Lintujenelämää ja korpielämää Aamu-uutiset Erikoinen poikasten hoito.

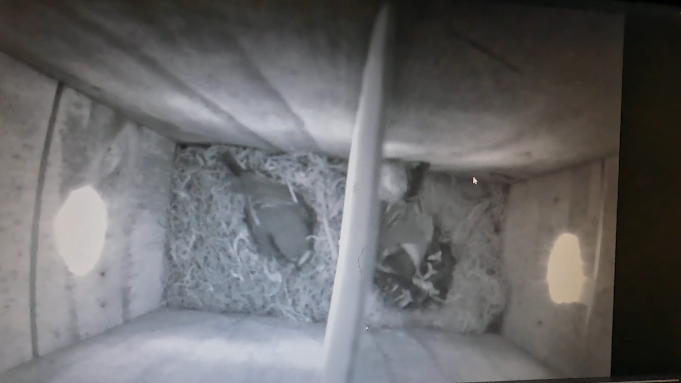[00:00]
Hyvää huomenta. Täältä tulee Tinti ja Siepon aamu-uutiset. Ruvettapa katsomaan, mitä siellä tapahtuu. Pannaan päälle nauha. Aha. Tintillä on vielä yksi muna siellä on. Ei se ole kuoriutunut. Sieppo on nyt pesässä. Aha. Isä Sieppo vaan hoitaa näitä naapurin lapsia.
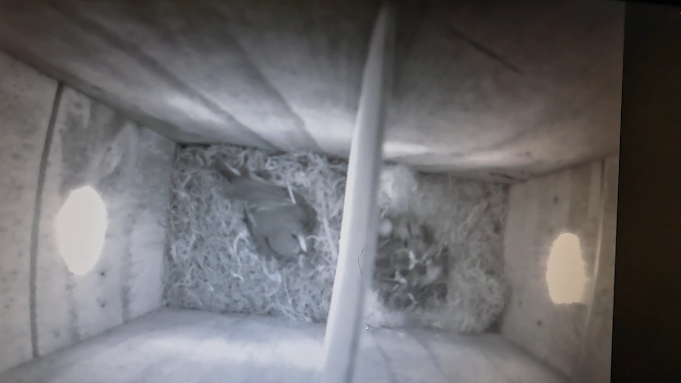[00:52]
Mutta kyllä ne pojat tarvitsee paljon ruokkoa. Nälkä niillä on kyllä koko ajan. Mutta kasvaa ne silmissä ihan. Kyllähän ne kohta karkon vaan pesästä pois, kun nui isoja ovat. Mutta kyllä ne nopeasti. Lintukki kehi. Siepollakin kohta alkaa, pitäisi nuo munat ruveta kohta kuoriutumaan. Vielä mennään muutama päivä, mutta saa nähdä, miten siinä käy. Mutta onhan tuo nyt yöllä ollut siinä aika hartaasti, mutta välillä käypi aina hoitamassa näitä Siepon lapsia.
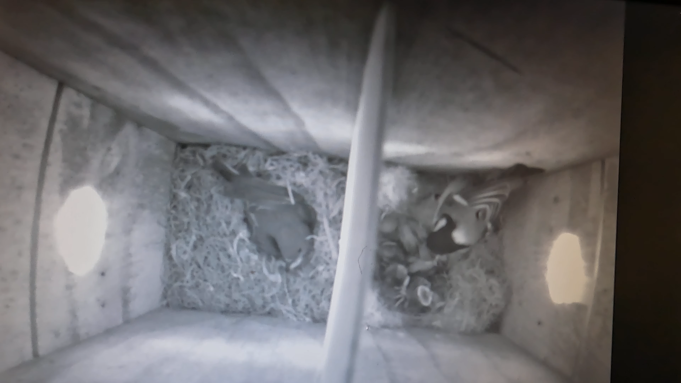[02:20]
Nyt se toi Tintti ite ruokaa. Mutta kun se Sieppo nyt auttaa, niin eikä sinä viitte. Se on hyvä homma. Siinä se toi nyt ruokko. Kohta varmaan Sieppo tuo. Onko se Siepolla on siinä ruokko? Joo, niin on tuolla muuttamassa. Kunhan tilaisuus on, niin tullut tuopi ruokko.
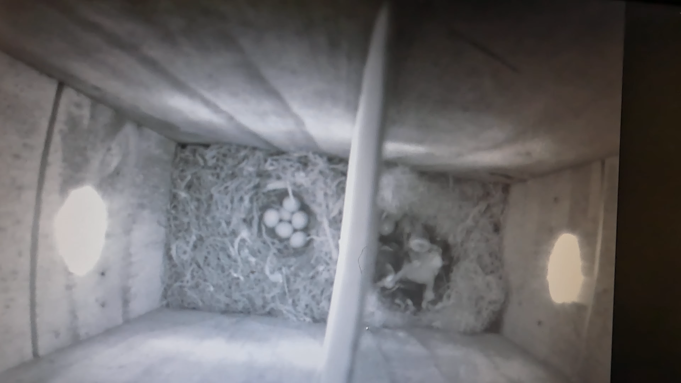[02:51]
Noin, pujahtaa siitä pohjaa. Aha, että mene omalle pesälle. Saipahan ne pojat ruokkoon. Siinä sitä on. Ei sitä tiedä, eilen puhuin siitä, että vaikka se Sieppo pyytää niitä ulkomaille Tintille poika. Aha, nyt isä Sieppo toi
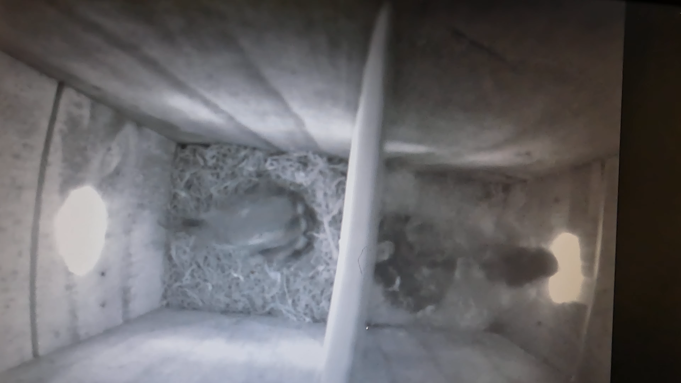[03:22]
ruokkoon. Ei näin jopa monesti äiti Siepolle tuomaan ruokkoa, mutta mitäpä se hyödyttää tuoda, kun se naapuriin kattaa sitä. Se on tämä perheen hoitaminen tämmöistä.
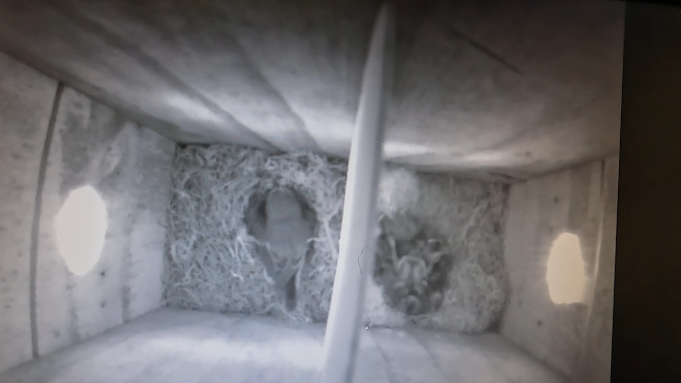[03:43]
Siinä ne pojat kimpuroivat siinä, että taitaa olla miten päin hyvänsä. Jotakin kärpäsiä vai sääskiäkö siellä kävelee. Siellähän olisi ruokkoa niillä ihan lähellä. Mutta taitaa olla tuossa äsken niin vähän siinä syömistä, että kellekään on. Pitää olla kovemmat aineet noille ruuat.
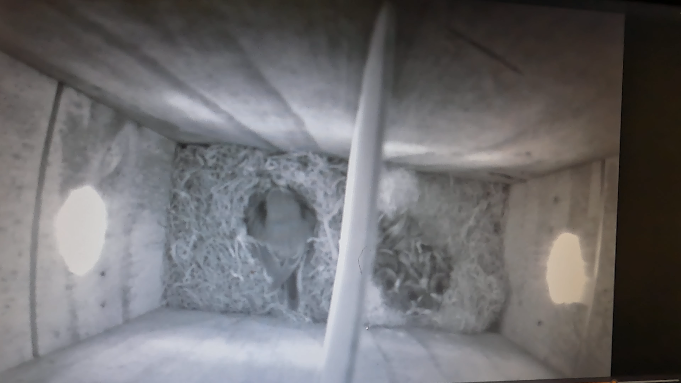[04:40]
Ovat tyytyväisiä. Pesäkin leviää siinä isoksi. Eikä se enää tuokkaan. Sieppo nyt hoittaa omia poikasi. Ja ei nyt poikasia ole. Moni, jos mä ne kuoriuttaan. Siinä pikkuhiljaa. Joo, ei siihen nyt tapahtunutkaan muuta.
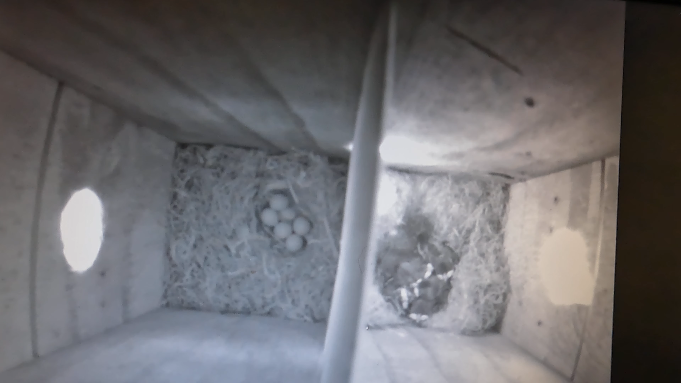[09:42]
Ei näytä, joku elukka siellä kävellää tuolla. Mikähän se lie? Onko se hämää? Joku se on. Katos. Ei se katto ole, mutta miten nyt on. Aha, aha. Tinttituopi lopussakin ruokko, mutta mikähän on. Ei nälkään näe. Mutta tässäpä sä kohtat nämä videot onkin tältä aamulta,